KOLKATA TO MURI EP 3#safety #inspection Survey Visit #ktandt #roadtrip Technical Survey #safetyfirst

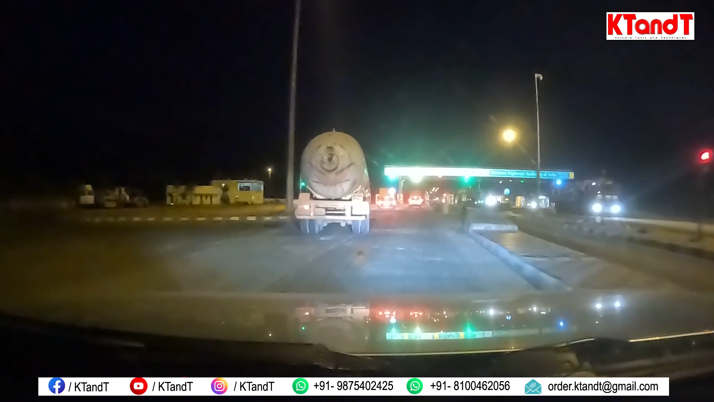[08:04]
देखा आप लोगों ने, ऐसा ही सेफ्टी है इन लोगों का, कितना लॉन्ग व्हीकल है मगर ऐसे ये लोग चलाता है, वर्थलेस है। NL01AA8561
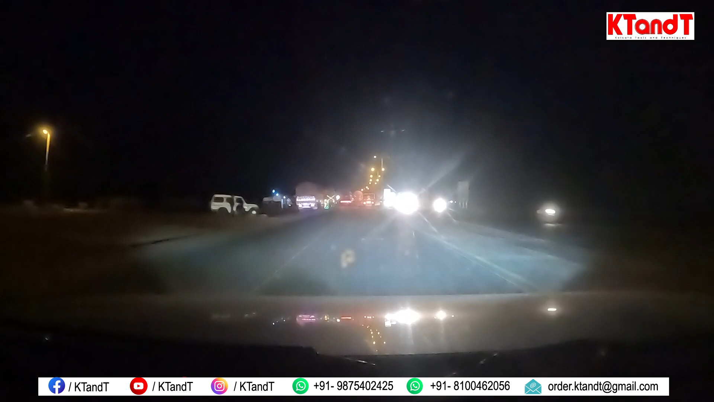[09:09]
230 किलोमीटर हम लोग आ चुका है, और कुछ ही टाइम में हम लोग पहुंच जाएंगे खड़गपुर, फिर कोलाघाट, फिर ऐसे ही हम लोग रिटर्न जा रहे हैं। रात के टाइम में थोड़ा स्लो मूवमेंट हो जाता है, बिकॉज
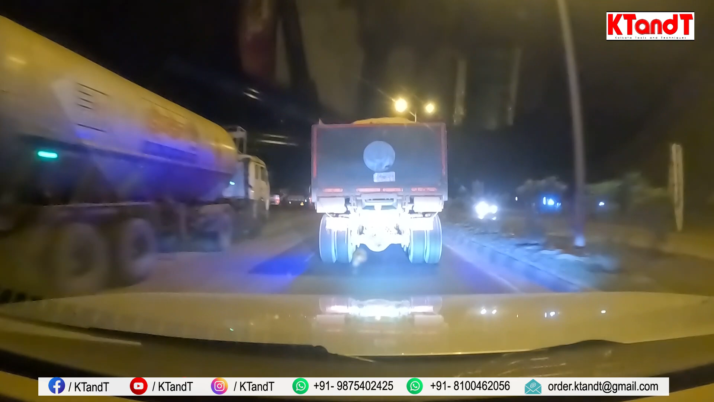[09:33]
ट्रक वाले लोग बहुत अपने हिसाब से गाड़ी चलाता है, और डीजल भी धीरे धीरे ख़त्म हो रहा है, तो डीजल भी ले लेंगे उस टाइम पर।
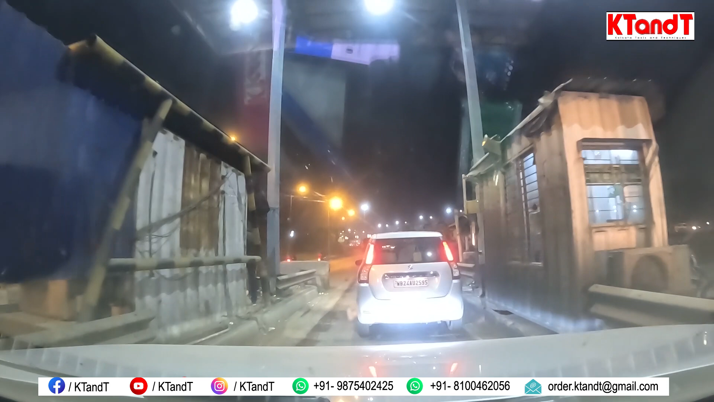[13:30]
खोल खोल जल्दी खोल, खुल गया। यस गाइस फास्ट हो गया है। तो चलिए फाइनली हम लोग चलते हैं, देखते हैं कितना बजे तक क्रॉस कर पाते हैं। अभी टारगेट लिए है 9:32 हो गया है धूलागढ़ से सातरागाछी, डिस्टेंस उतना नहीं है मगर ये जो आप लोग ट्रैफिक देख पा रहे हो सामने,
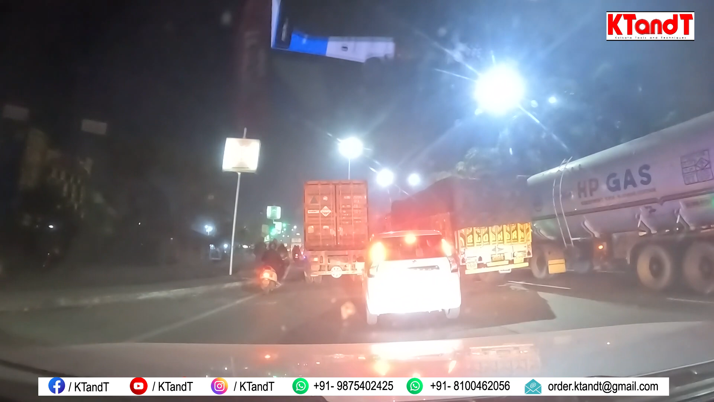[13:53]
मेरे हिसाब से ना हेडलाइट थोड़ा ब्लरी कर दे रहा है, हेडलाइट बंद कर दिया।
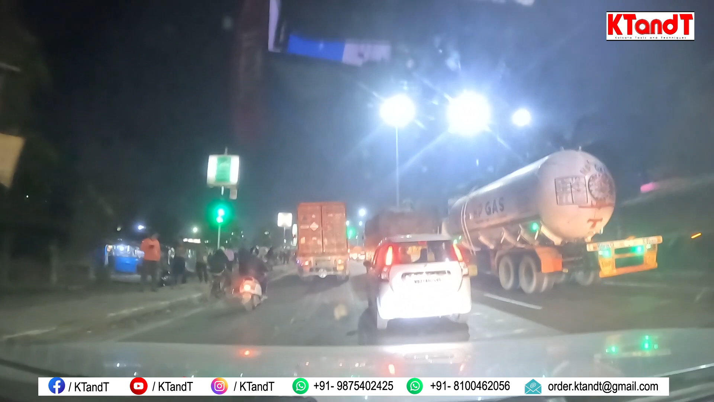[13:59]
कुछ ही डिस्टेंस पे हम लोगों को लेफ्ट टर्न लेना पड़ेगा, लेफ्ट टर्न लेके सातरागाछी के साइड जाना पड़ेगा एंड स्ट्रेट अगर चले जाएंगे तो वो आपका खड़गपुर साइड चला जाएगा, फिर से घूम घाम के दिल्ली रोड।
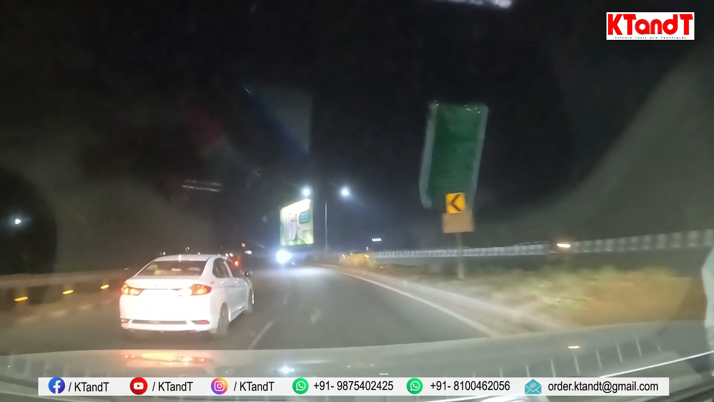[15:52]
होंडा सिटी हट गया है मगर फिर से मेरे लेन में आ रहा है. हटो हटो जाने दो.
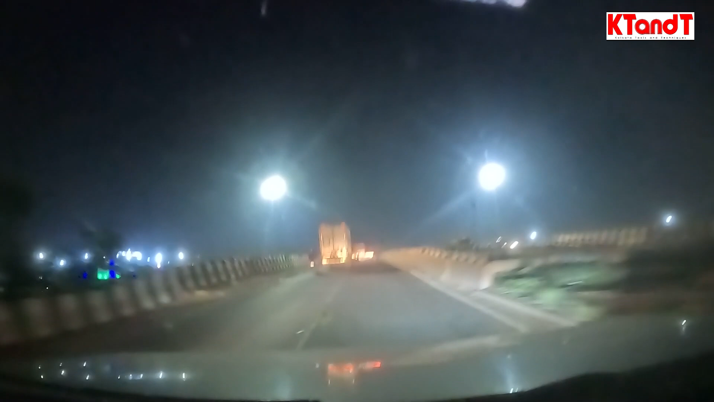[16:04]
तो स्मॉल व्हीकल का सेपरेट रोड भी हो गया है यहाँ पे. ऊपर थोड़ा हिल जा रहा है बार बार, माउंट थोड़ा ढीला हो गया है.
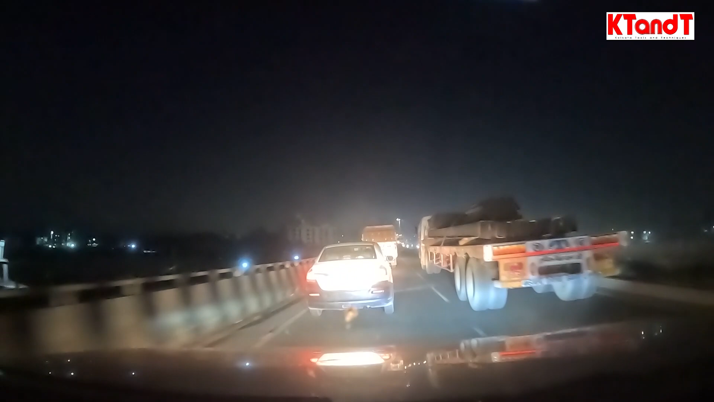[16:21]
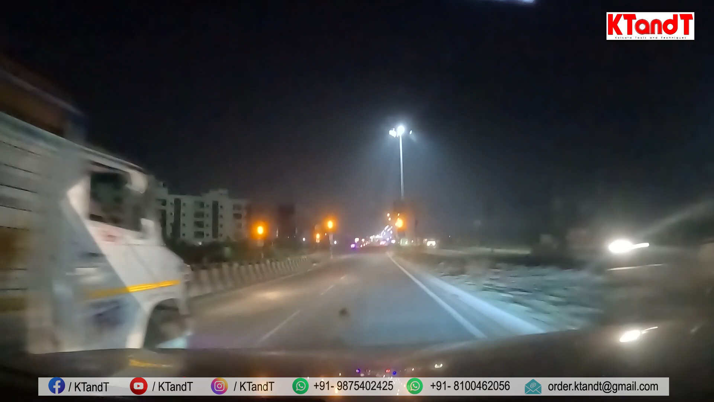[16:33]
ट्रैफिक नहीं दिख रहा है मेरे को, बाकी देखना पड़ेगा आगे जाके क्या है. नहीं है
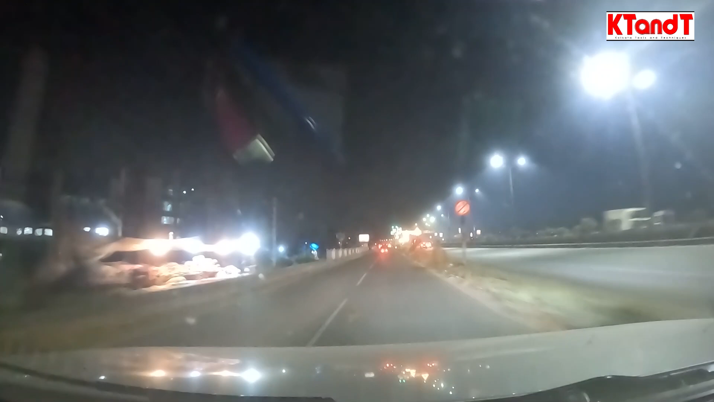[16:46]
यहाँ पे तो मेरे को उतना नहीं दिख रहा है.
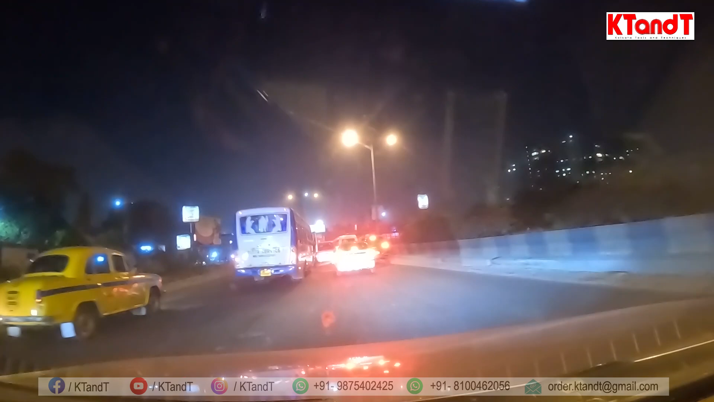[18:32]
क्योंकि अगर सामने ज़्यादा प्रेशर होगा तो ऑटोमेटिक उसका रिफ्लेक्शन पीछे तो आएगा.
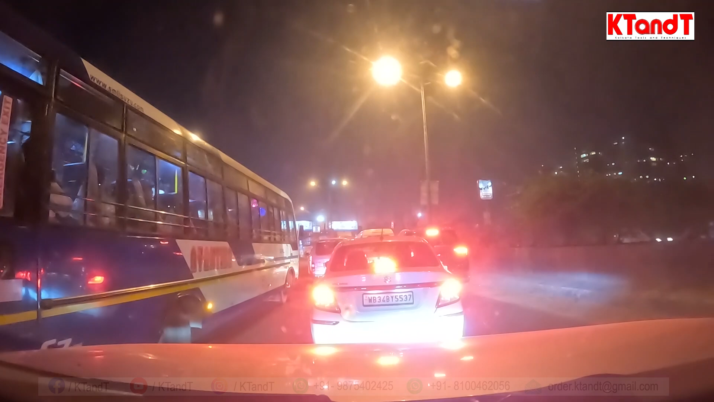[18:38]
तभी कर रहा है जब से बंगाल घुसे देख रहे हैं मेरे को, बस चाप रहा है, ट्रक चाप रहा है,
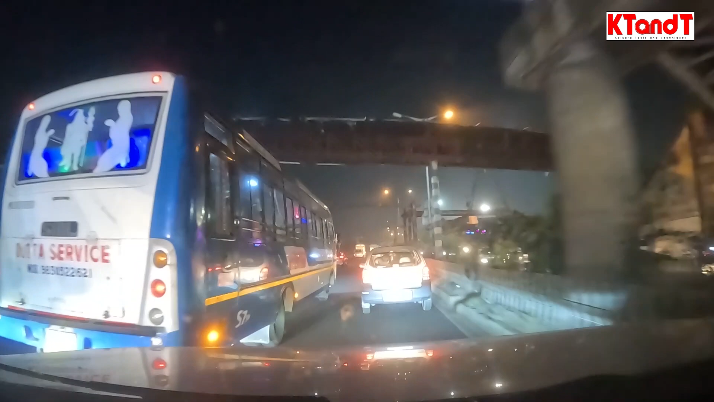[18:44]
सब कोई मतलब हर किसी को ऑटो भी चाप दिया आज, बताओ ऑटो बिल बुलेट भी चाप दिया, हर किसी को गुस्सा है भाई. हम लोगों को झारखंड में ही रहना चाहिए था.
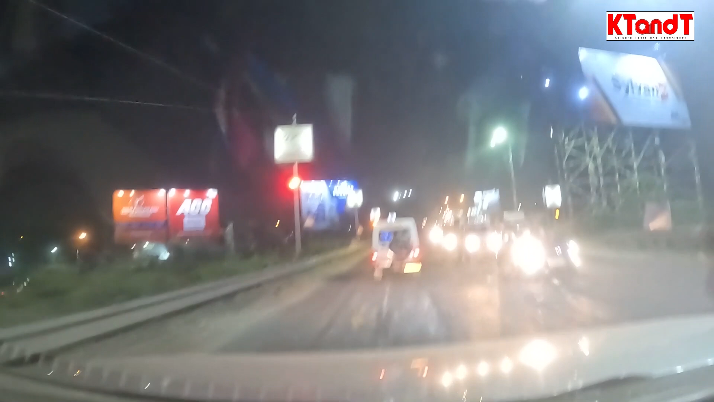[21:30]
इस बार हम लोग तो जस्ट लंच ही किए हैं और एक बार डीजल लेने के लिए रुके थे, बस इतना ही, बाकी पूरा एकदम रनिंग। देखिए गाइस ट्रंक रोड भी खाली है तो सेकंड ब्रिज फटाक से पहुंच जाएंगे। ये सब स्कूटी वूटी कहाँ से आ जाता है।
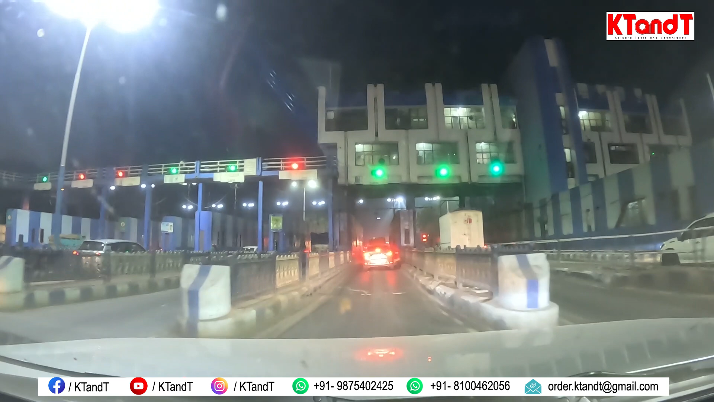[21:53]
आज के डेट का हमारा रोड ट्रिप का लास्ट टोल गेट
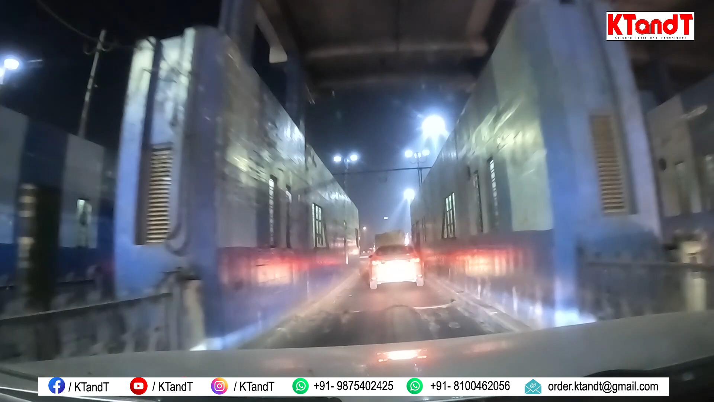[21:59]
विद्यासागर सेतु का 10 रुपये वाला टोल गेट लास्ट आज के लिए खत्म होगा। एंड आफ्टर दैट नेक्स्ट जब काम होगा
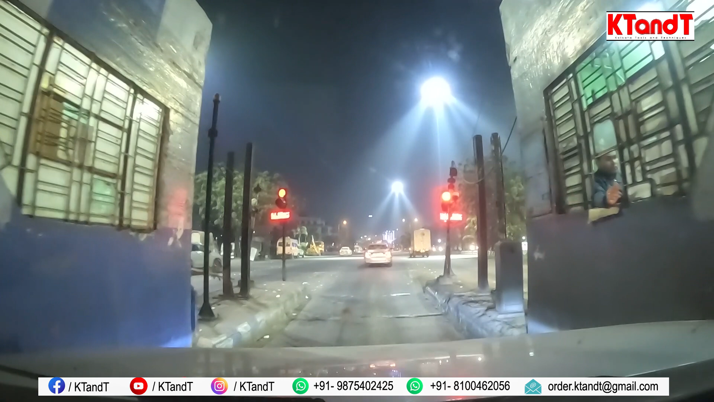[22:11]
तो एक बार आप लोगों को फिर से बता देता हूँ, जब हम ट्रैवल करने गए थे, शुरू किए थे इस बार ट्रिप,